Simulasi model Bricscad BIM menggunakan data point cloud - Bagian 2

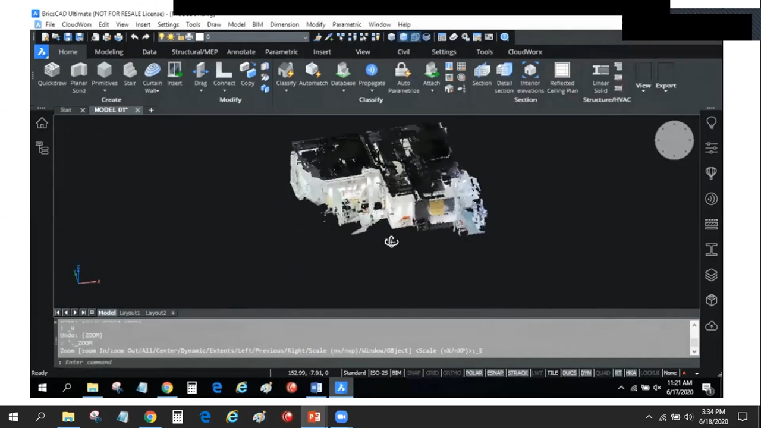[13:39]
Jadi begitu point cloud ini masuk, itu sudah bisa dimanipulasi seperti objek atau entity.
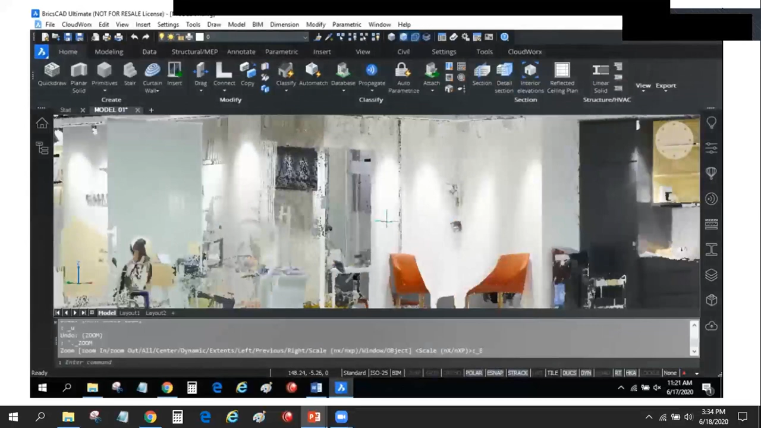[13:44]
Bisa di move, di rotate, scale seperti objek biasa ya. Oke. Nah,
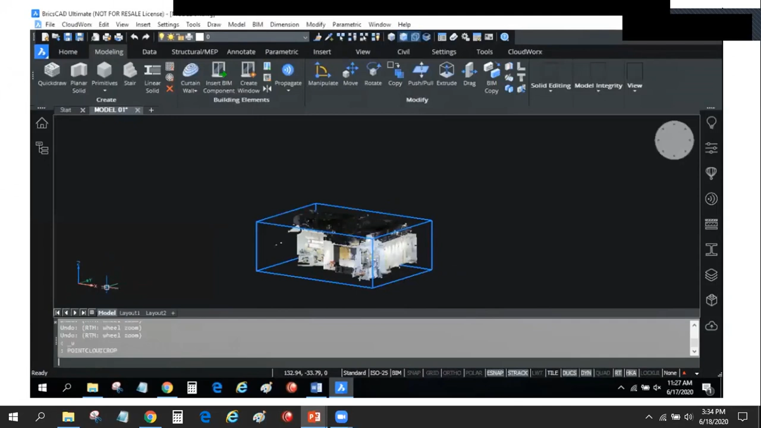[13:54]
kalau kita klik point itu ada banyak option-option di situ untuk mengolah point cloud-nya ini, seperti misalkan saya bikin section ya, point cloud crop, misalkan saya crop, saya gunakan rectangle aja, bisa rectangle, bisa polyline, misalkan saya contohkan rectangle, enter.
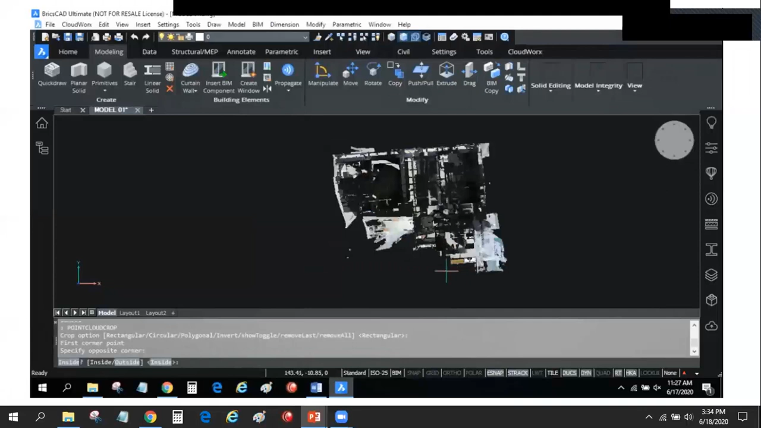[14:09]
Sudah saya crop ya. Ini hasil crop-nya.
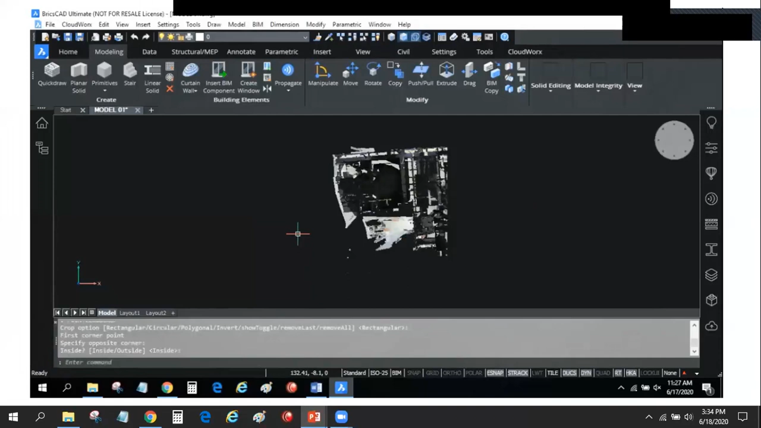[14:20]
Oke. Ya, saya kembalikan. Saya mau menggunakan yang...
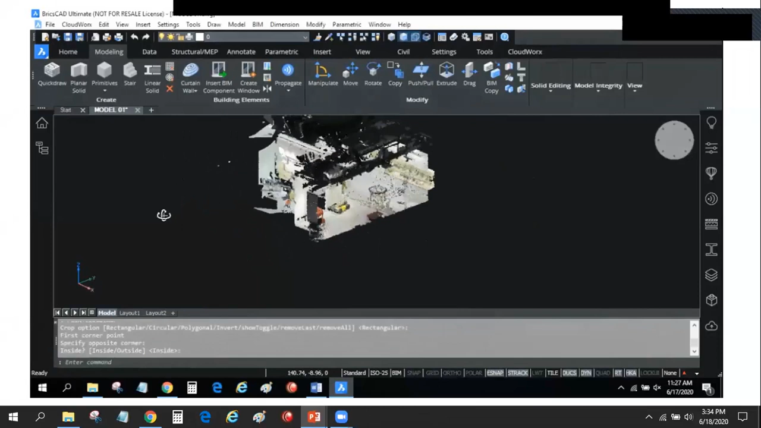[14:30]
Oh, sorry. Ini saya tunjukkan dulu hasil crop-nya ya. Seperti ini ya.
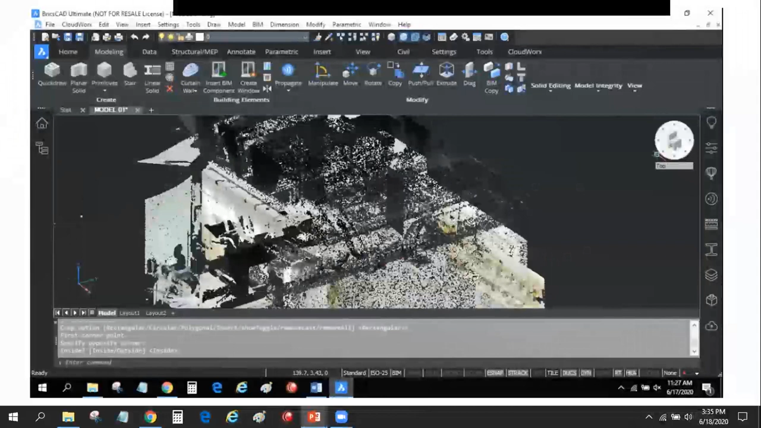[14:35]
Iya.
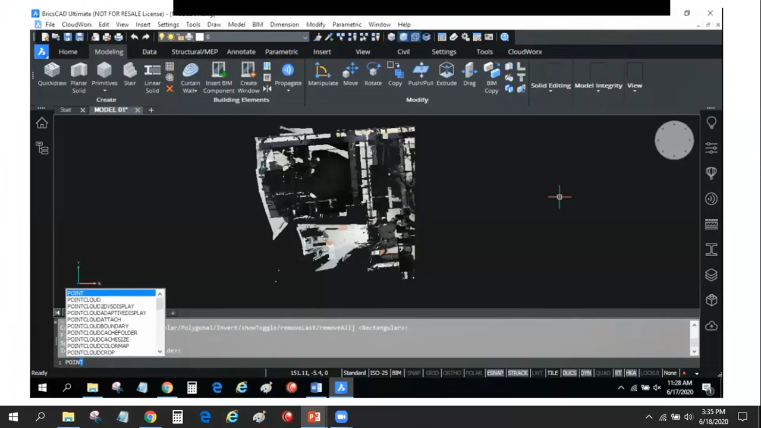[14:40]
Point cloud crop. Oke. Saya mencoba yang poligon.
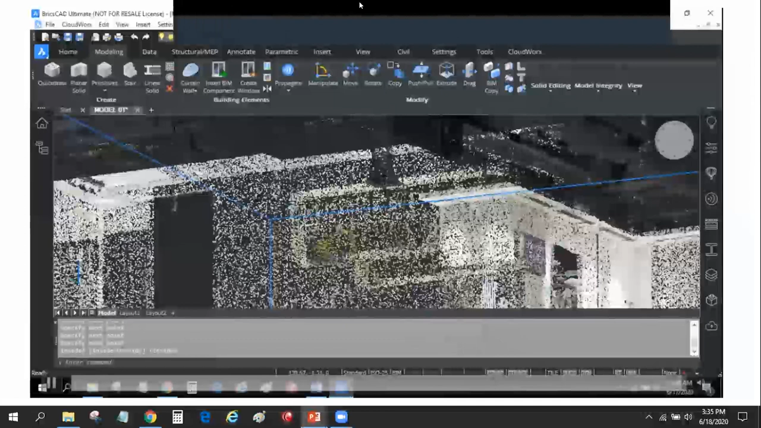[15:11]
Saya tunjukkan selanjutnya. Kalau ini tadi tanpa plugin, jadi masih bawaan dari BrizCat-nya langsung. Fiturnya masih fitur bawaan langsung. Sekarang saya mau menggunakan plugin CloudBook. Ini tadi yang sudah sempat ditunjukkan oleh Pak Alfi, tapi di sini saya mencontohkan di model ini. Ini model sebenarnya saya ambil di-scan oleh Pak Alfi, yaitu
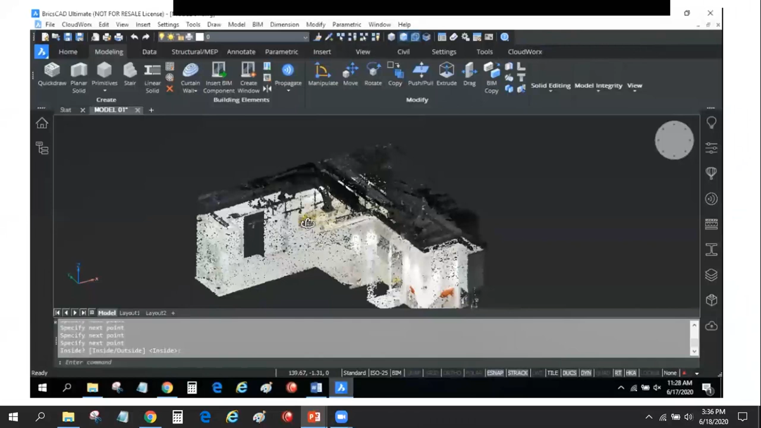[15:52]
ruang servis atau ruang resepsionisnya kantor Leica di gedung Bluebird ya. Sebenarnya tadi sempat ada fotonya ditunjukkan oleh Pak Alfi ya. Nah, ini saya ambil point cloud-nya.
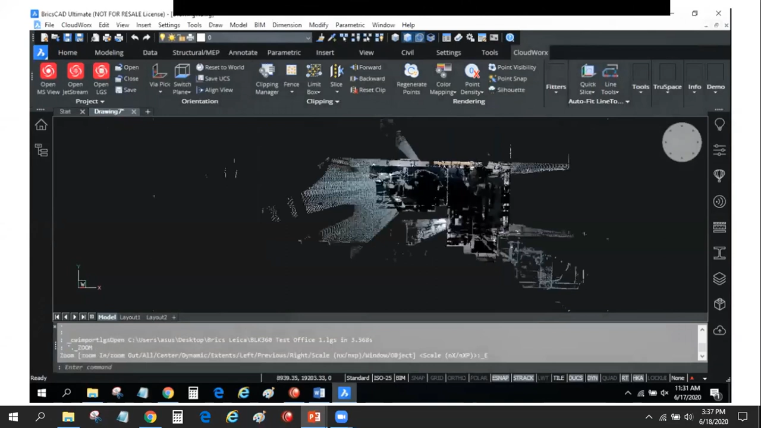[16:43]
Ya, oke. Okay. Ini hasil laser scanning dari ruang office, ruang service atau ruang resepsionis dari kantor Leica Geosystem.
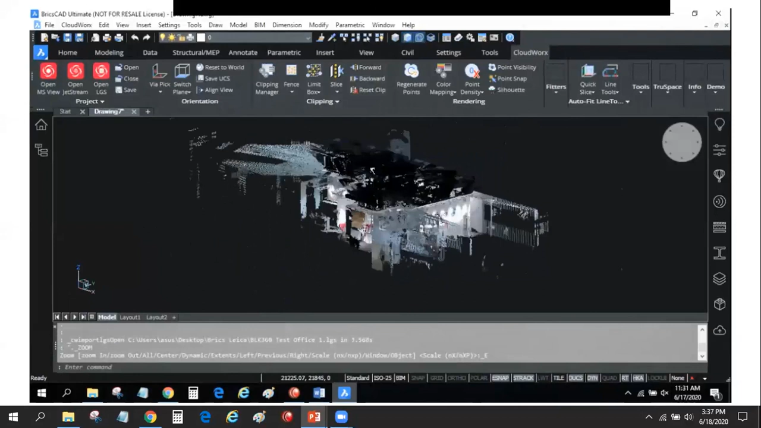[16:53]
Sama seperti yang sebelumnya saya tunjukkan. Ini masih bangunan yang sama.
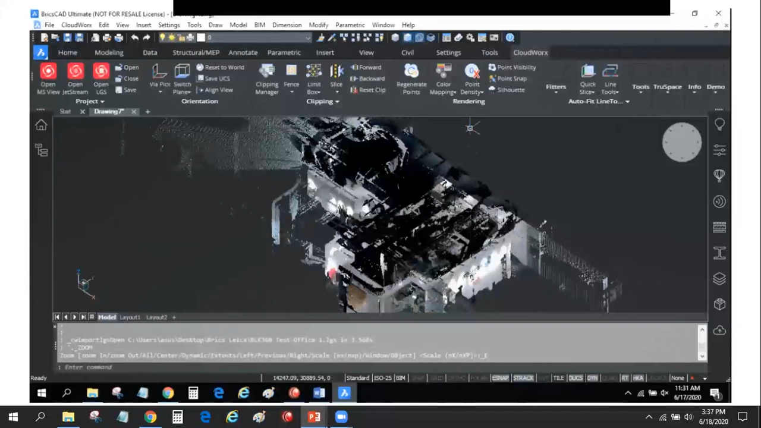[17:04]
Nah, di sini kita masih bisa sebentar. Di situ ada tombol limit box, jadi kita bisa lakukan cropping mau 2 poin, 3 poin.
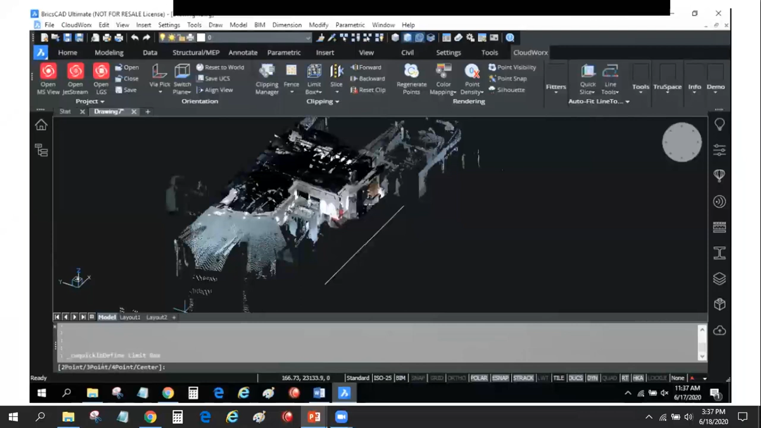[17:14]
Di sini saya contoh pakai yang 2 poin saja. Saya buat rectangle di sini. Saya buat box dengan ketinggian sekian.
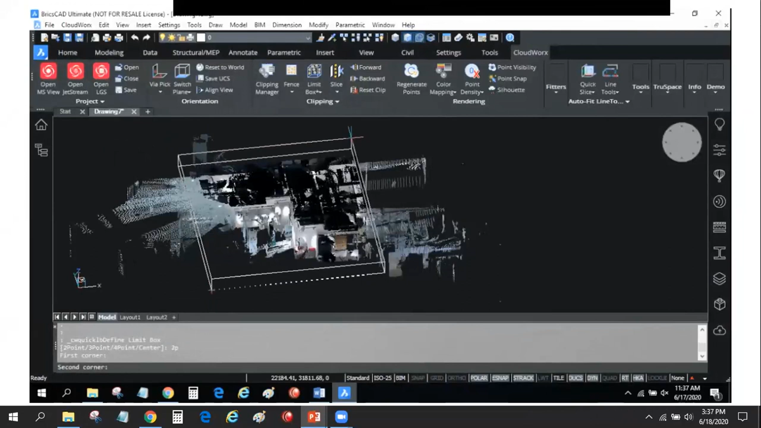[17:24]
Ya, sudah tercrop ya. Jadi untuk lebih memudahkan gambar, kita bisa crop.
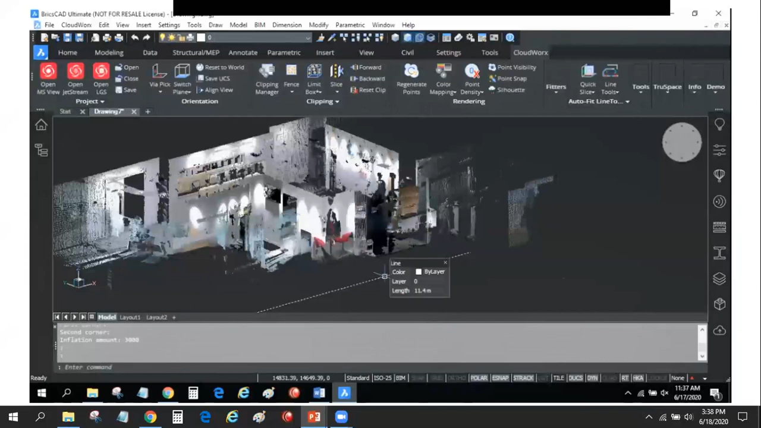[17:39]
Dan masih banyak pilihan crop yang lain tadi sebenarnya. Kita juga bisa reset lagi. Ya.
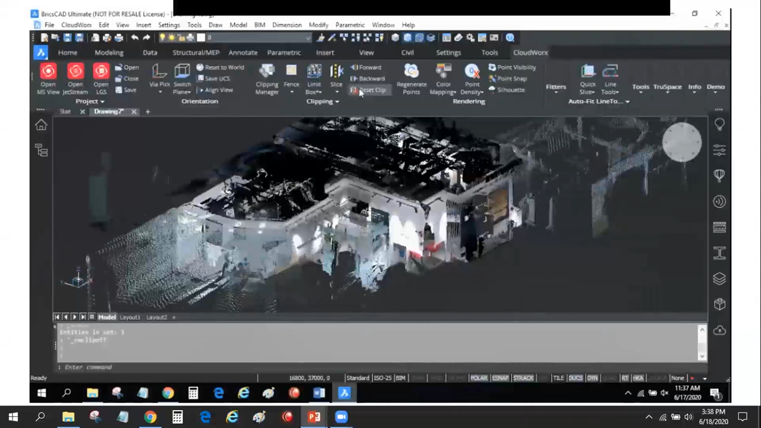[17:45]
Atau mungkin dengan forward, backward seperti yang ditunjukkan Pak Alfi tadi.
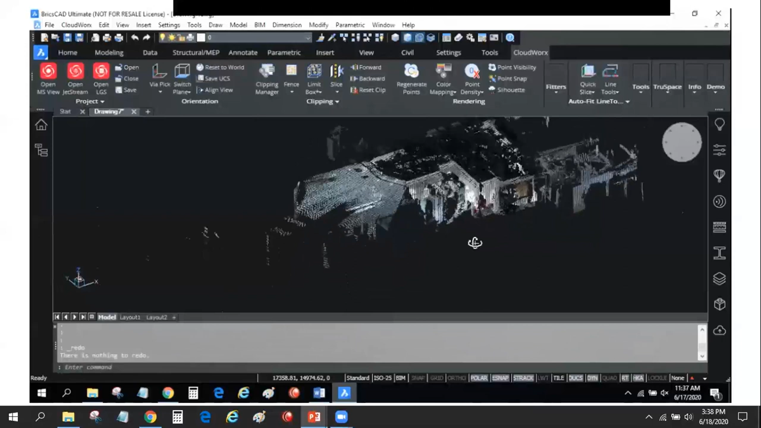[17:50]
Oke. Saya limit lagi deh. 2 poin.
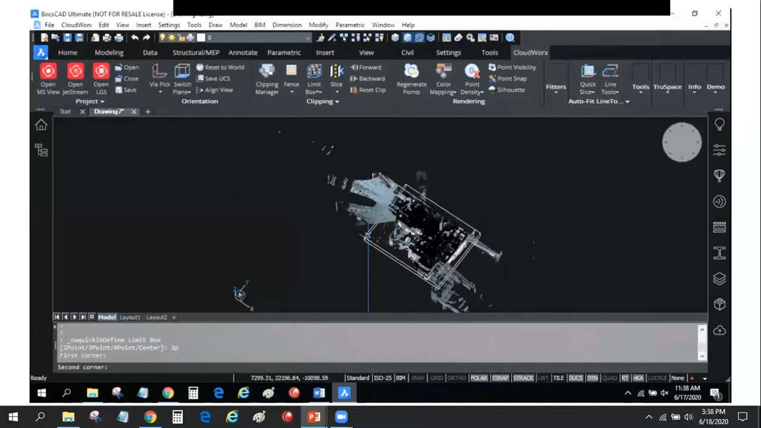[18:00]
Saya bentuk box. Enter.
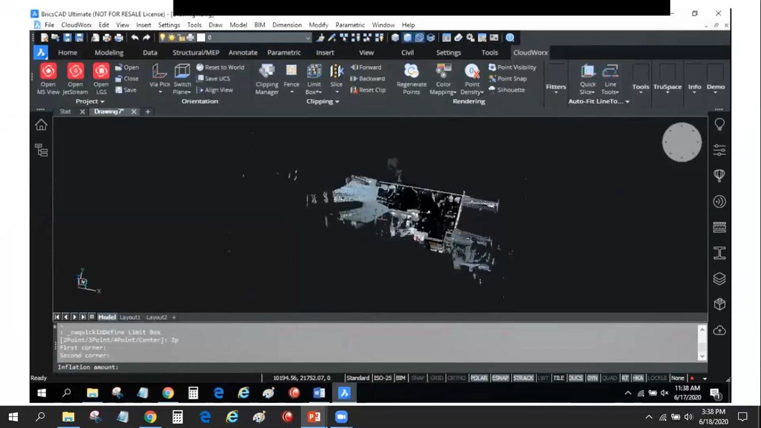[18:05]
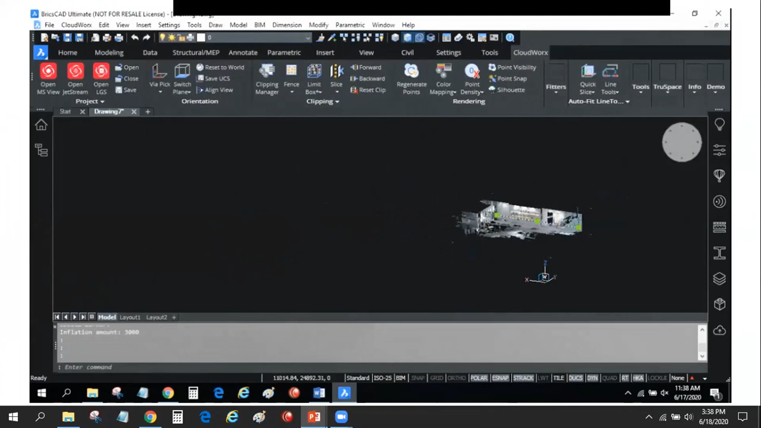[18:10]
Dan ini juga masih bisa dimanipulasi, dimodifikasi, rotate, scale, dan lain-lain.
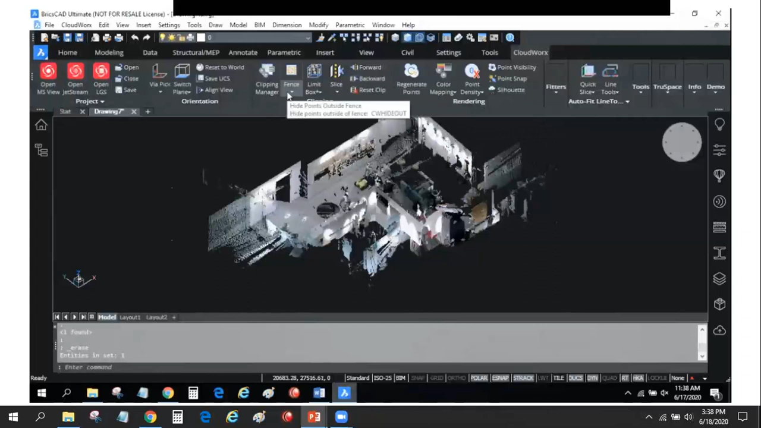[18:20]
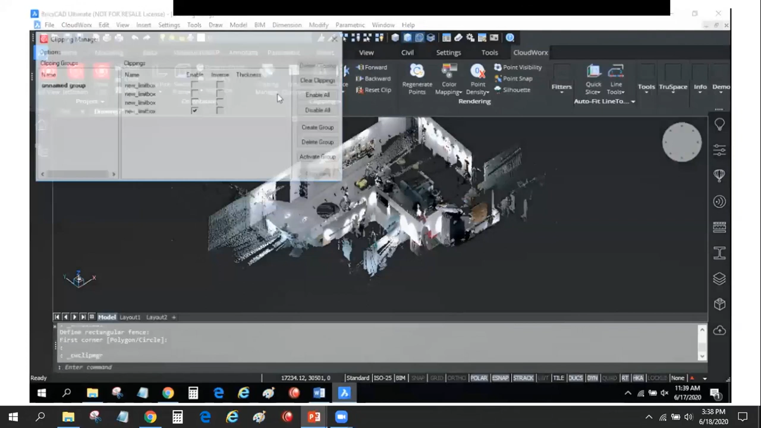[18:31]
Nah, masih banyak tombol-tombol lain yang bisa dimanfaatkan di sana.